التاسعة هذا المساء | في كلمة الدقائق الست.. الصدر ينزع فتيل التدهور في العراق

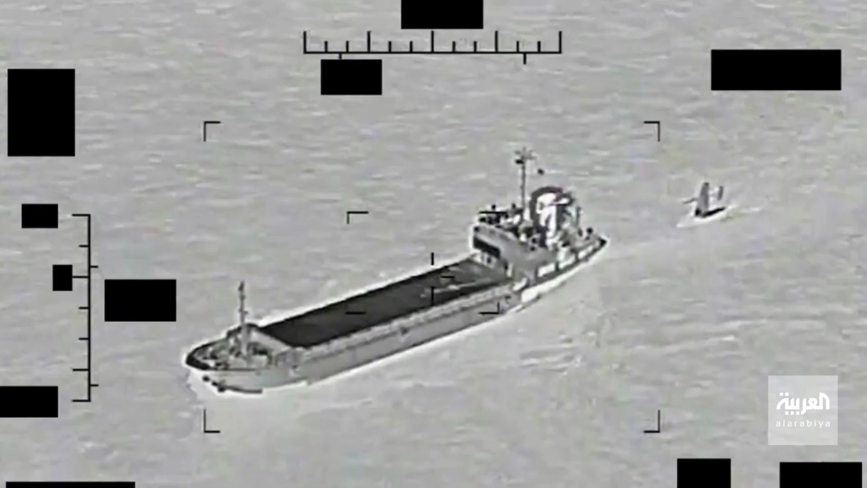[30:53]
رصد السفينة التابعة للحرس الثوري الإيراني وهي تسحب السفينة غير المأهولة